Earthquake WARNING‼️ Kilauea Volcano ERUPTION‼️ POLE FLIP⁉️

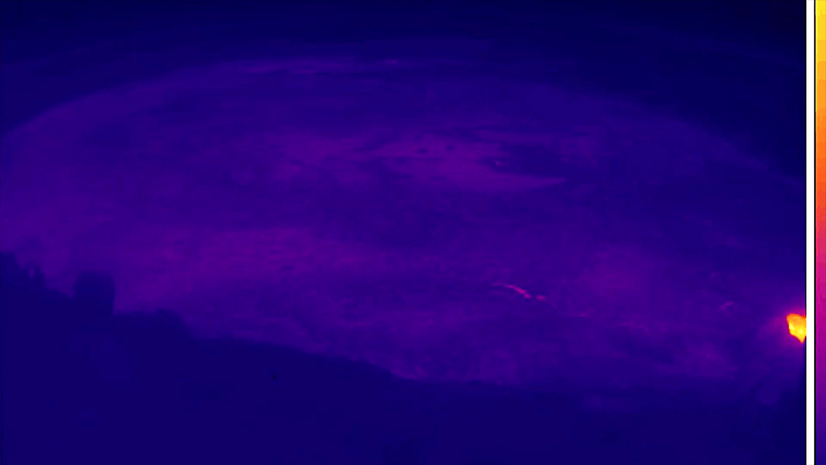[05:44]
The 14th eruption at Kilauea is in progress right now. This is showing the infrared imagery showing the last six hours.